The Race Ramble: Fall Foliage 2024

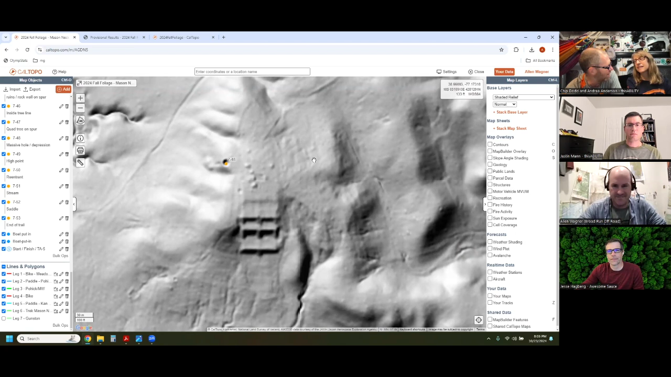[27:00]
So it was not an insignificantly sized hole. Now, I think in historic times, based on going to what's the state park with the Buff Betty, the Okaneechi State Park, they said that a lot of the old homesteads build like a cone shaped hole.
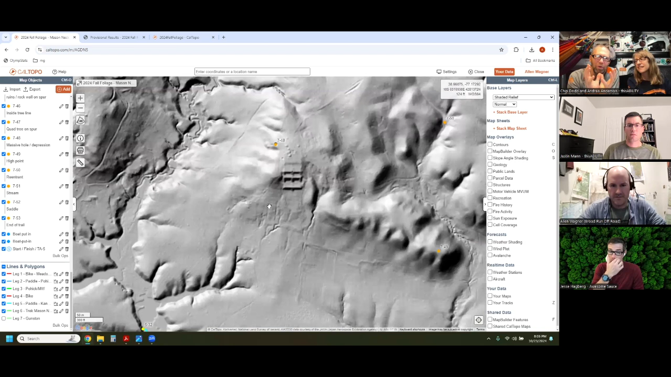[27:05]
They packed ice into it with hay and it kind of keeps the ice for a really long period of time. But that's also where we found the what looks like a wine cellar or something, but it's like a brick like thing. And, you know, it said depression. We were like, whatever. We're just sending Andrea in because she's the smallest and it's scary. And so we sent her in to this wine cellar, which is that divot just to the west of that. Yeah, that little thing right there. I know where I'm going soon when I get a day off is I'm going back to check that out because I've been out to that site probably five times at this point.